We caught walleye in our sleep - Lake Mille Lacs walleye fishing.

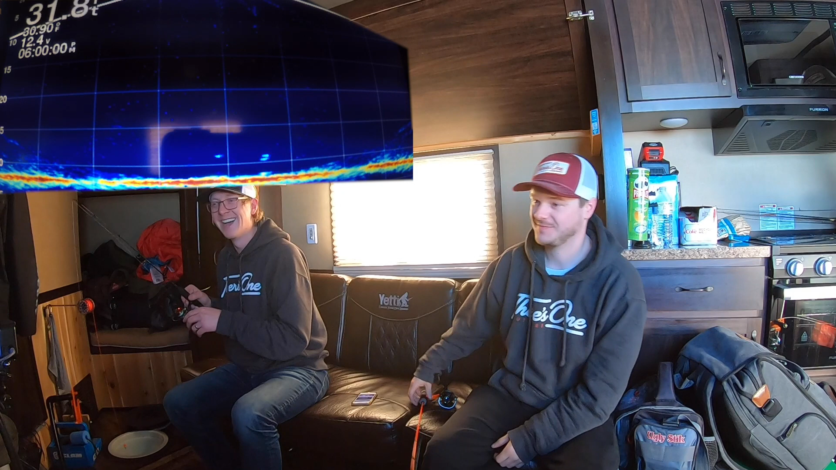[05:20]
Dude, I got a fish coming off the bottom. Real hot. Oh, Jeff. Why do you have to pull him away from me? He likes your shit